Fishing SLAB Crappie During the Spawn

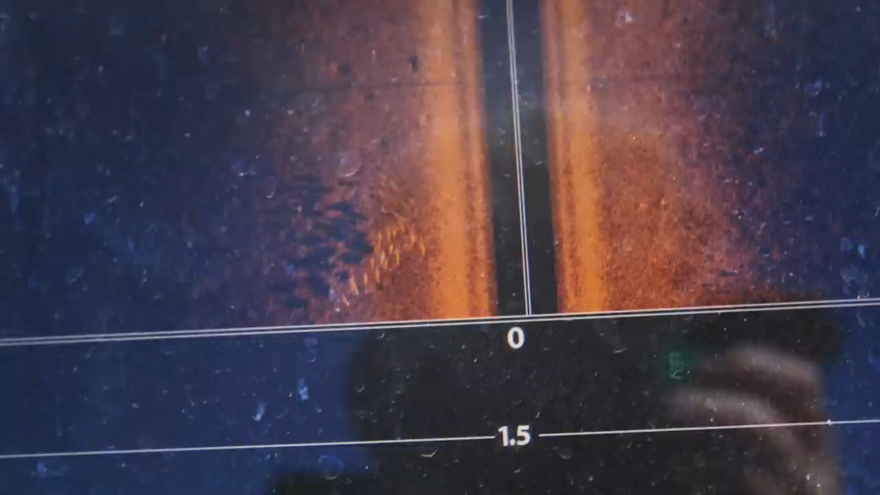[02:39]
What on earth? That's a school of something. Fish on.
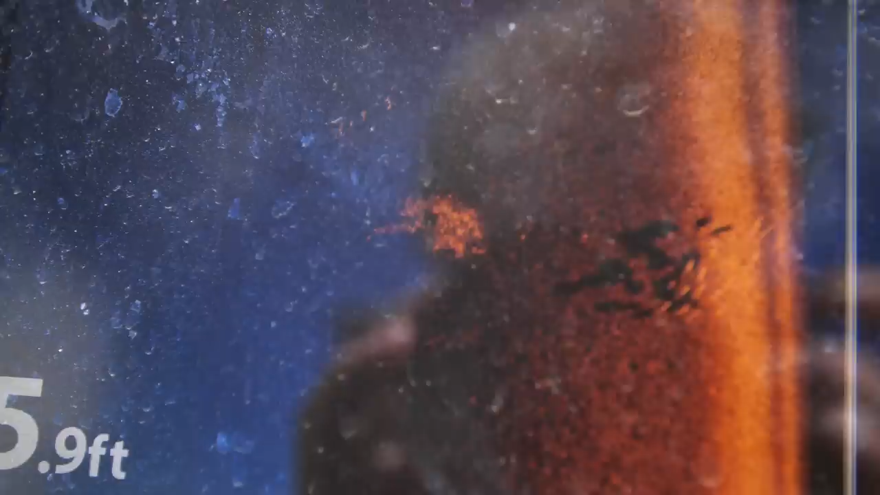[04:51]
There's the brush pile that I planted.
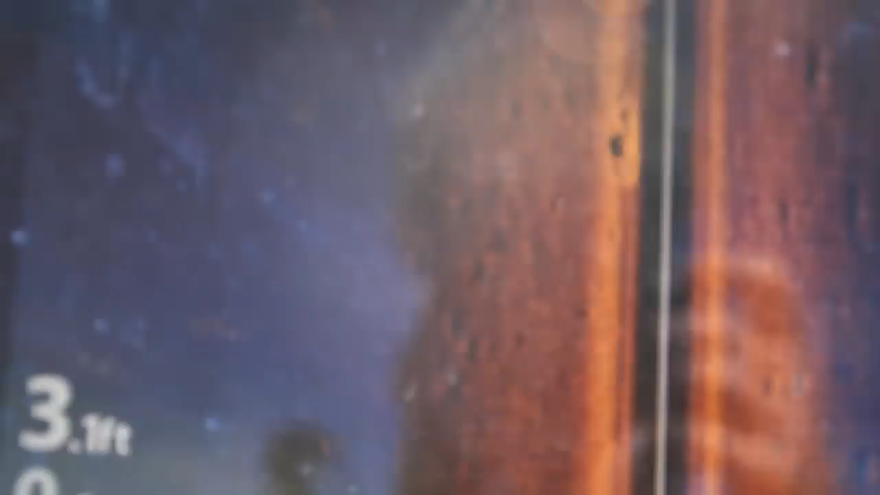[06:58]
You can see them that well, but these are all beds. It's like old beds and there's little groups of fish.